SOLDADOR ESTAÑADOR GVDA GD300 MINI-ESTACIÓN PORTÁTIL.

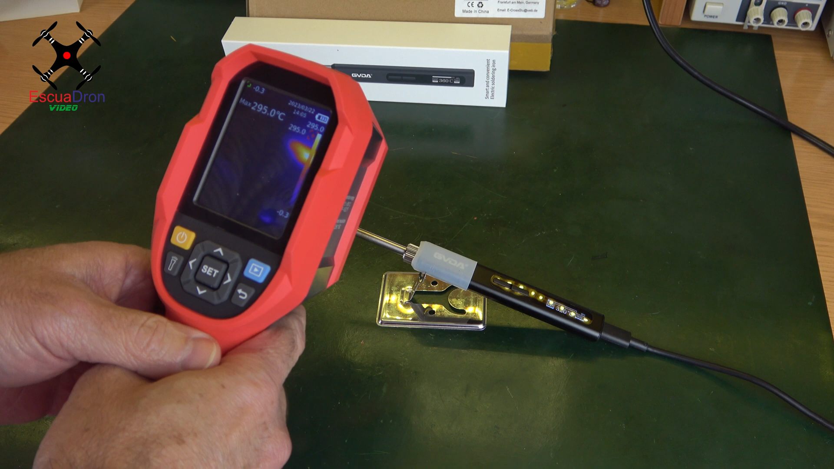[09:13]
On screen: max 295.0°C
Para eso me voy a acercar bastante con la cámara sin quemar la cámara, porque cuanto más píxeles aparezcan en pantalla, mayor precisión va a tener la cámara térmica. Mira, pues lo estáis viendo aquí. Os voy a hacer una foto. salvamos, vemos que hemos puesto el estañador a una temperatura media de 320 grados. Espero que lo podáis ver ahí en pantalla.
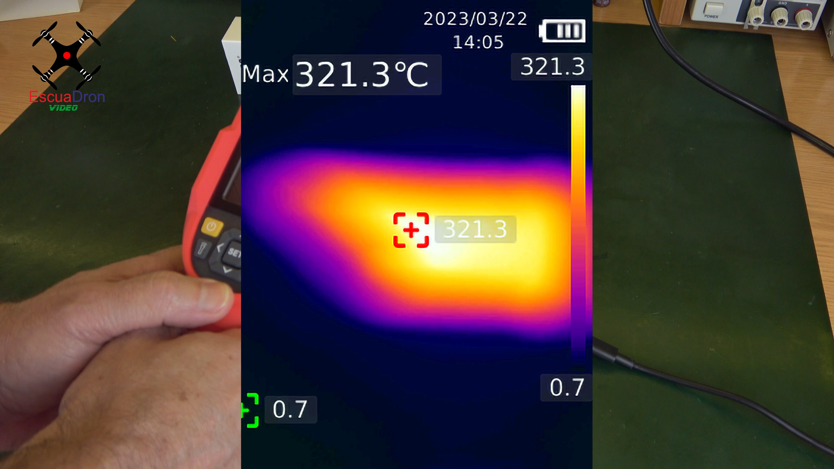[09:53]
On screen: max 321.3°C
Y como os he dicho, efectivamente, la cámara térmica ha registrado perfectamente. Un momentito.
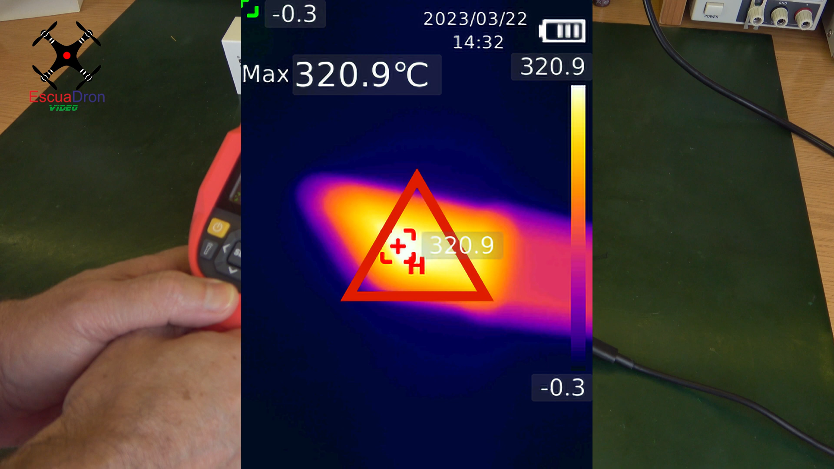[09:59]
On screen: max 320.9°C
318, 300... Bueno, varía continuamente si me muevo yo un poco la cámara,